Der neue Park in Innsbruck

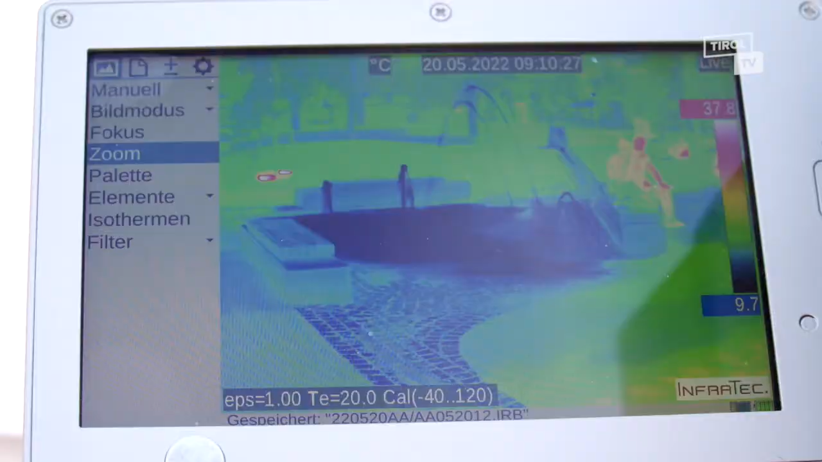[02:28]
On screen: scale top 37.8°C, scale bottom 9.7°C
Wir sammeln aber auch Bodentemperaturen der verschiedenen Oberflächen, die wir hier sehen. Wir sammeln Oberflächentemperaturen, wir sammeln Bodenfeuchtigkeit.